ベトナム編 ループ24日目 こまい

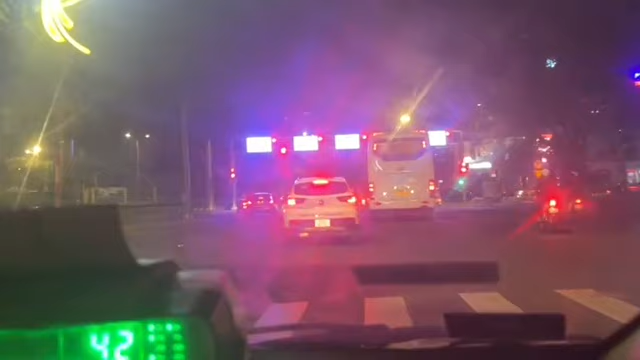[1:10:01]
しかもなんか信号あるとこだと
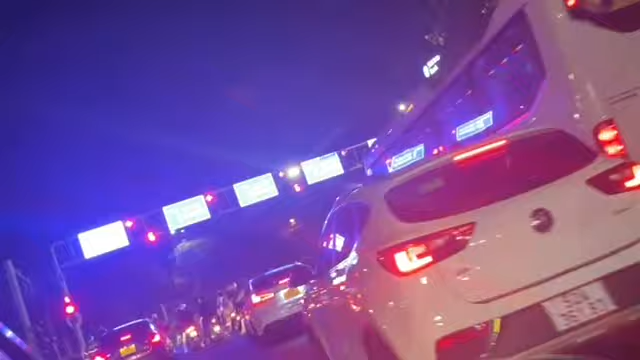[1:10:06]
なんかしっかりとカウントダウンされるんだよね。こういうとこはしっかりするんだって。
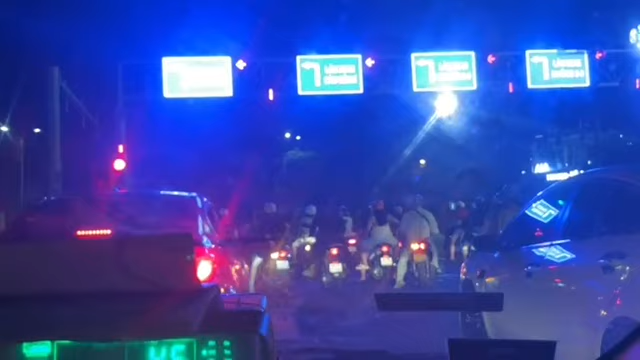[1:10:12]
マジに謎。ついてるところはマジでしっかりしてる。信号機なんだよ。
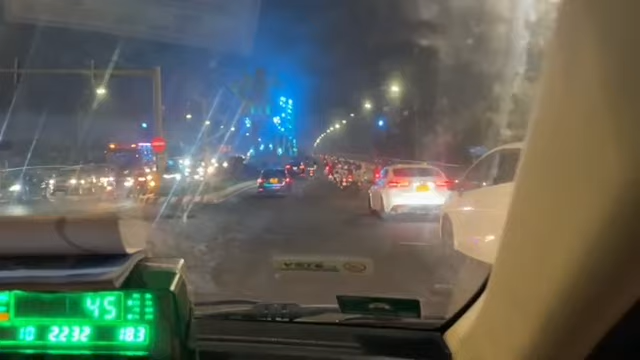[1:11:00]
ベトナムもあれがない、あの軽自動車っていうのがない。
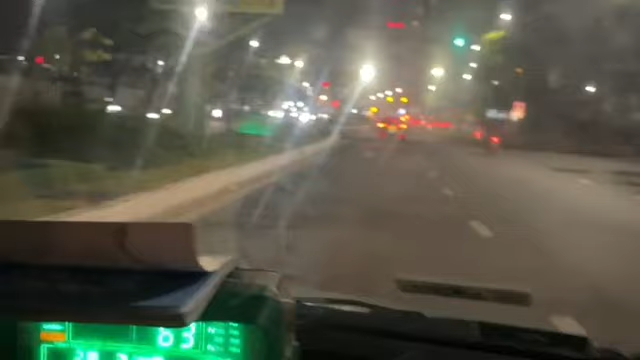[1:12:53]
ガラス汚いし。